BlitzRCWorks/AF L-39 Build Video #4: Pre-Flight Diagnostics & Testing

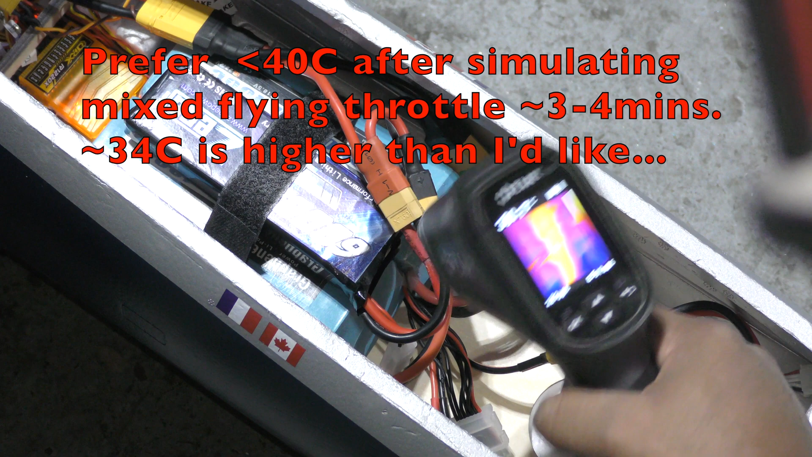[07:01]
So I might need to take a look at the soldering there because that's almost at 40 degrees C.
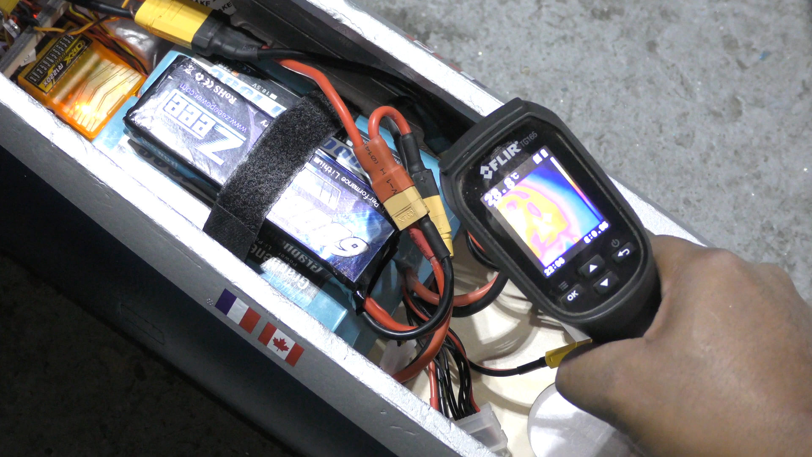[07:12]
and nothing else.